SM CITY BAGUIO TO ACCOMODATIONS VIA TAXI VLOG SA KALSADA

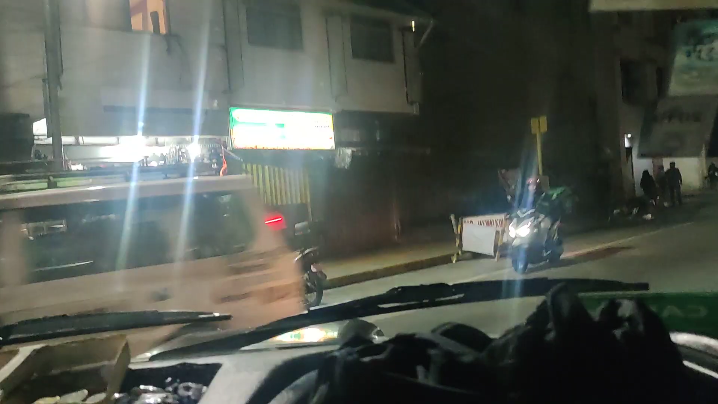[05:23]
Mountcrest hotel unahan ng konti sa may 11 tababa car wash yun ah demand
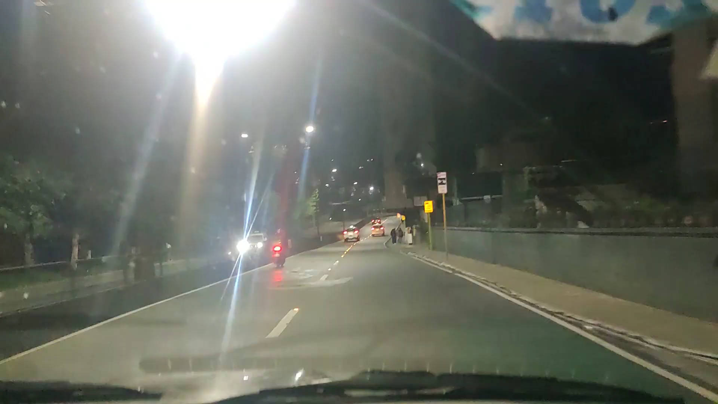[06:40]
lagi naman ako nagmainila mga mabalik ka init dun traffic saka gusto ko pag Maynila sa gabi
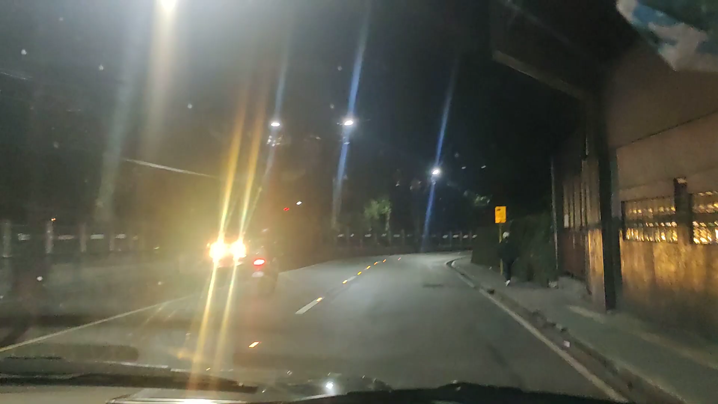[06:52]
kasi di ba masyadong ma-traffic hindi masyadong traffic saka di rin mainit itong dinaanan natin ay anong kalye ito Harrison Harrison diriko ng Burnham kasi sa Harrison merong night market yan yan picture naman night market tapos tayo jan thank you